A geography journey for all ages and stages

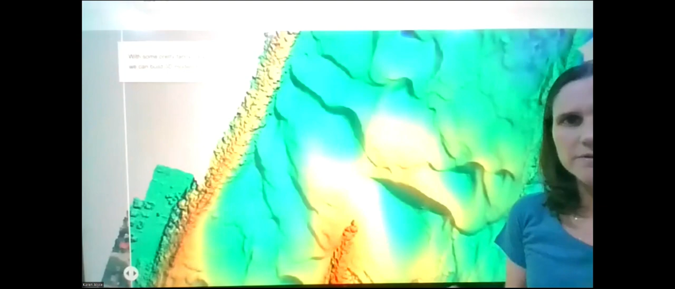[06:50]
So being able to capture that type of information to look at structure, maybe a structure on the reef, the different bommies that we have,
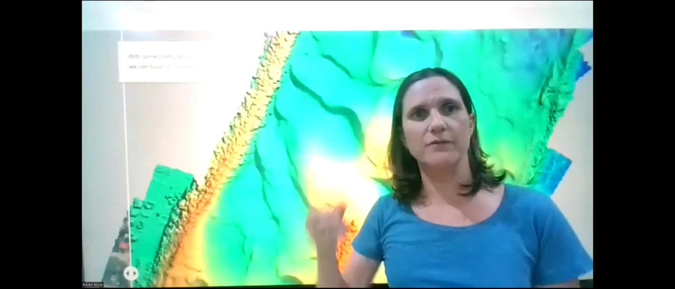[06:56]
or we're looking at tree heights, anything like that we can get from this overlapping drone data,
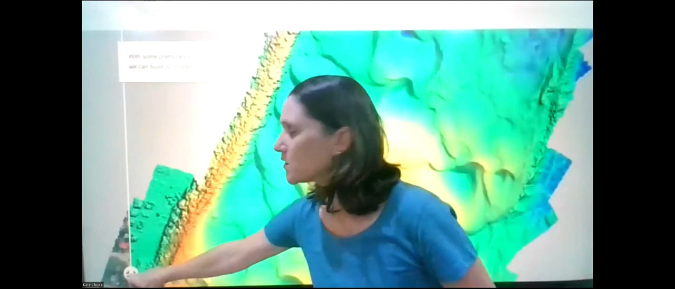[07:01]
which is super cool and not something that we're getting quite so easily from satellite data.